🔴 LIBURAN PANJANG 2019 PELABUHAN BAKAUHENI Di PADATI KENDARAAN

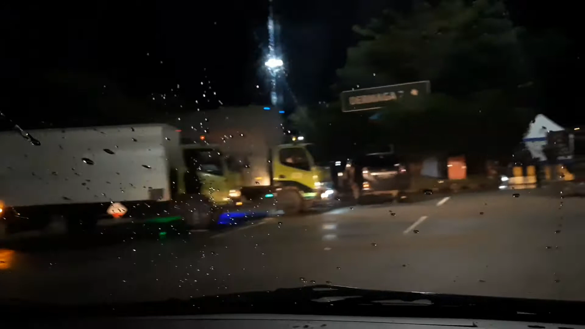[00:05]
Waduh rame. Padat ini. Padat ini.
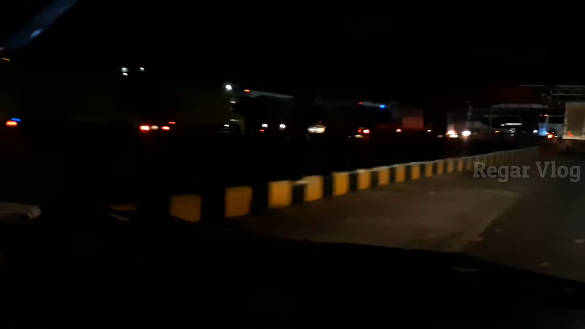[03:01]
Semua itu dermaga 2 ini ngantri nih. Padat dermaga 2 padan.
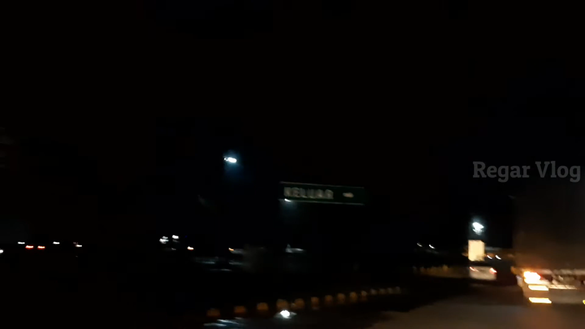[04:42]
Dermaga 6 enggak ada kapal juga, menumpuk juga. Kalau enggak trip yang kedua aja di situ yang tadi dermaga berapa tuh? Dermaga 5. Dermaga 5 ya. Daripada masuk ke sana nanti jepit di sana kan. Ini enggak ada kapal. Itu balik-balik semua orang itu. Gak ada kapalnya. Woi, gak ada kapal juga ya? Gak ada kapal.